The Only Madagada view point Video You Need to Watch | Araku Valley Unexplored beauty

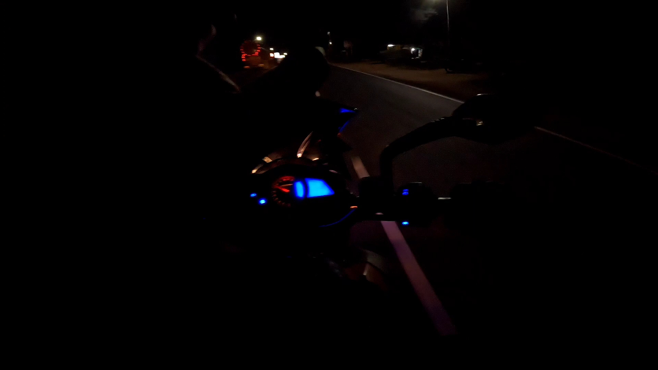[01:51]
సో రోడ్స్ అయితే చాలా బాగున్నాయి అన్నమాట, ఎక్కడ కూడా పోర్హోల్ లేదు, ఏం లేదు. అండ్ మెయిన్ రిఫ్లెక్టర్స్ ఉన్నాయి చూసారా, అంటే రేడియం రిఫ్లెక్టర్స్, దాటి వల్ల రోడ్ కూడా చాలా బాగా అనిపిస్తుంది.